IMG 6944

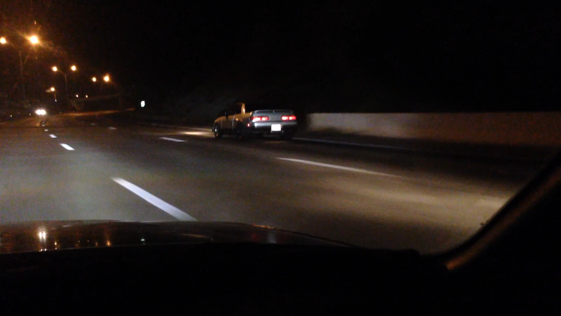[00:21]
Yeah, he wants to race like no! Why does it do more to go?
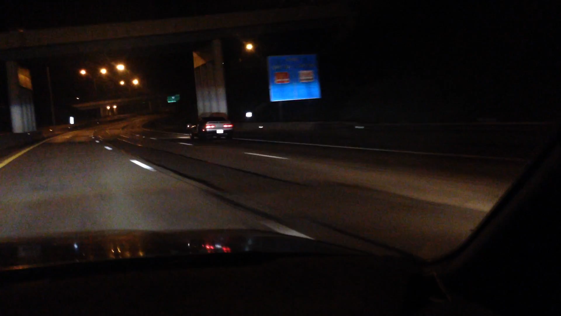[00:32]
I think they might skip this exit and go to the next one. I hope so. Nah, Tom said no. I think they are going home.